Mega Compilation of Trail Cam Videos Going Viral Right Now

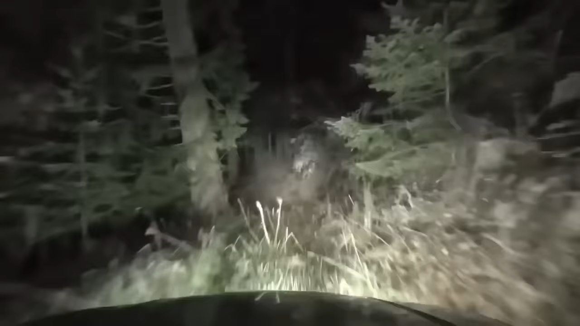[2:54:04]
A Scary Road Deep in the forest, a shadowy road winds its way through the towering trees, bathed in moonlight that casts eerie shadows upon the forest floor.
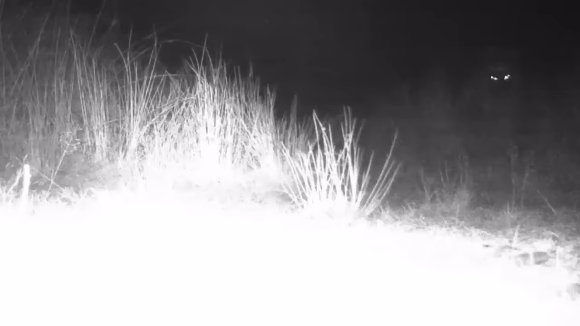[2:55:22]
Glowing Eyes As you watch this trail cam footage, be prepared for a hair-raising experience in the woods. The eerie pair of glowing eyes peering out from the darkness is all that we see of the mysterious creature. Is it the long-rumored dogman or werewolf? The truth remains a mystery, but one thing is for certain, this video will leave you with chills. The feeling of being watched in the unknown presence is sure to send shivers down your spine and keep you on the edge of your seat.
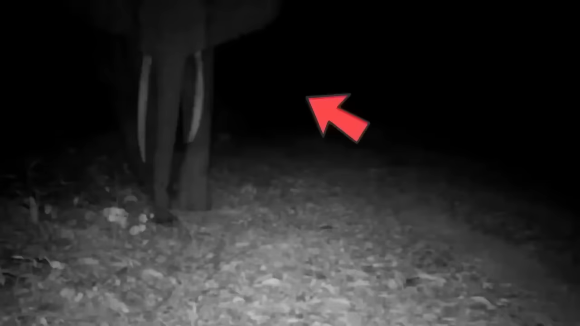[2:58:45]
But suddenly something catches its attention. A trail cam silently capturing the moment has disrupted the elephant's peaceful journey.
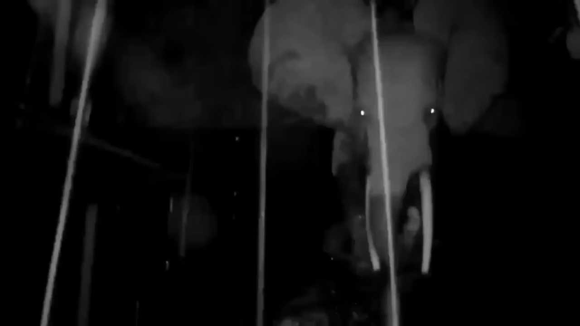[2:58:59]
ELEPHANT VERSUS TRAIL CAM It then approaches the camera, carefully inspecting it. But this camera proved to be too resilient for the elephant,
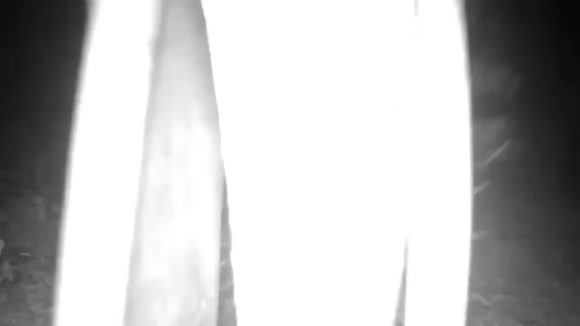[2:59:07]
who tries again and again to destroy it with no luck.
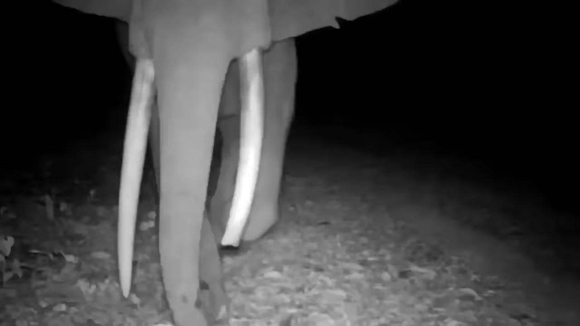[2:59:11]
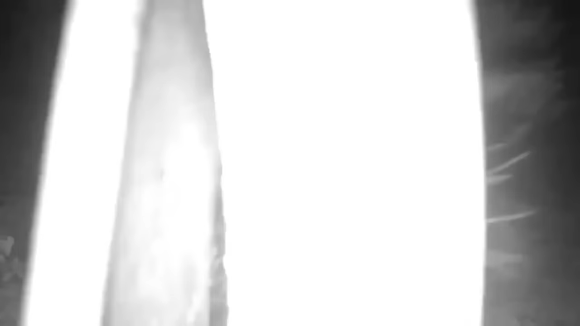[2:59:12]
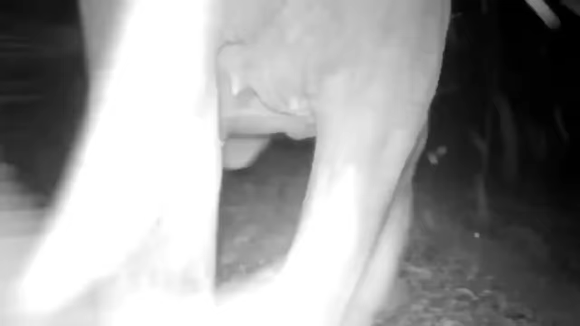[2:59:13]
ELEPHANT VERSUS TRAIL CAM The elephant's frustration only grows as it tries everything in its power to get rid of the annoying trail cam.
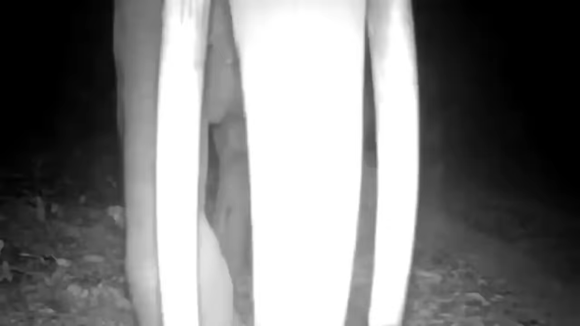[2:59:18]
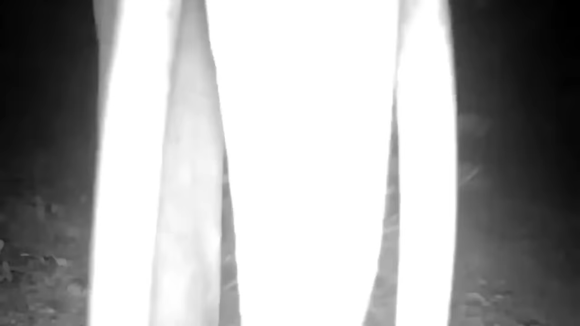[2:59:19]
Despite its efforts, the camera remains intact,
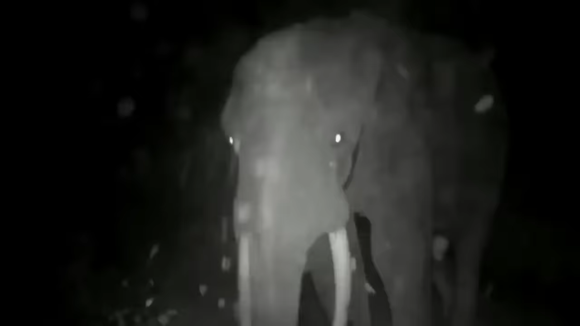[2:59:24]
and eventually the elephant is forced to give up and move on, leaving the camera to capture its every move in the silent darkness.
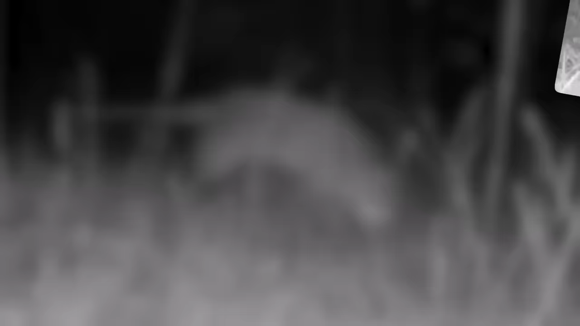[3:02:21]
The blurry figure of a strange animal appearing for just a few seconds has left many wondering if it could indeed be the long-thought-to-be-extinct Tasmanian tiger.